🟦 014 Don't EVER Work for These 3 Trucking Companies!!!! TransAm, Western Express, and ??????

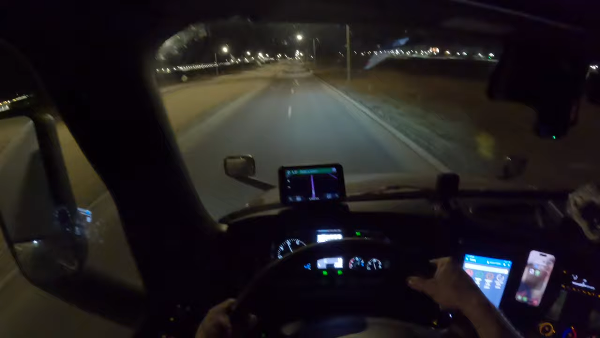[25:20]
And yeah, man, this is all brand new over here in Aurora. What in the world is this? Are you serious right now? They want me to turn right?
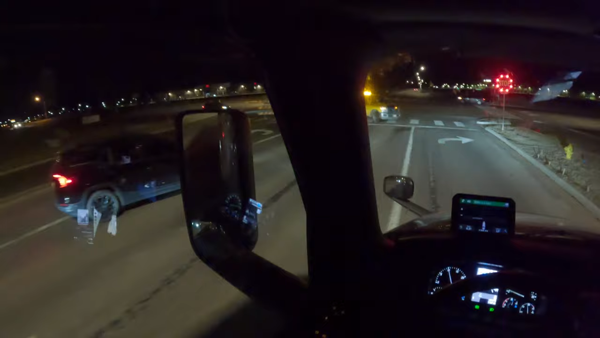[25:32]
Are you freaking serious? Dude, I'm going straight ahead, man.
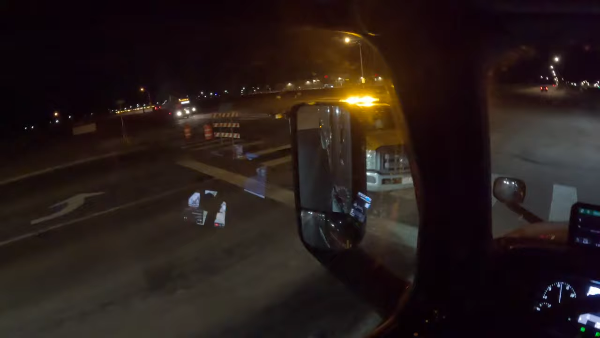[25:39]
Screw you, man. Tell me, like, bro, there's all kinds of cars going. Dude, blocking the road for what, dude?
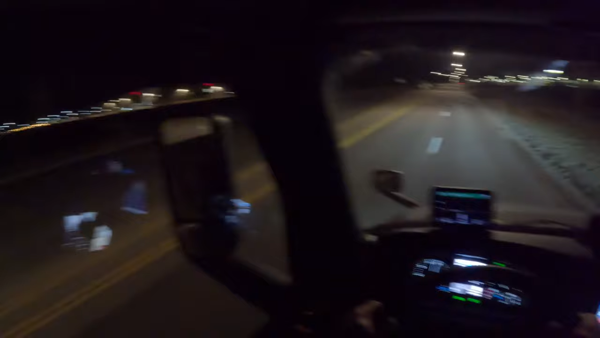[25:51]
What was he blocking the road for? See, that's what I'm saying, dude, bro. Just, like, tell you, bro, it's 4:27 in the morning. I don't feel like having to think about, like, what somebody's doing out blocking two lanes of traffic in a freaking construction pickup truck, bro. Man, it's so stupid, dude. Gosh, bro. It's all good, though, man. It's all good. Everything's good, dude. Ain't no problems.